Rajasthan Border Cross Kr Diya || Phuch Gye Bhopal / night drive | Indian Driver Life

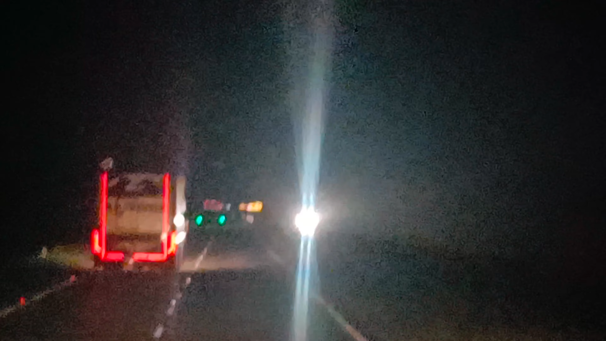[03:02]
तो गाइज ये नागपुर पहुंच जाएगी कल दोपहर तक। तो गाइज अभी करीबन टाइम हो रहा है 3:30, और जो हमारे जो साथ वाली गाड़ी है हमारे सामने चल रही है, ज़्यादा दूर नहीं है वो चल रही है, वो ब्रिज पे चढ़ रही है, हम ब्रिज पे चढ़ने लगे हैं।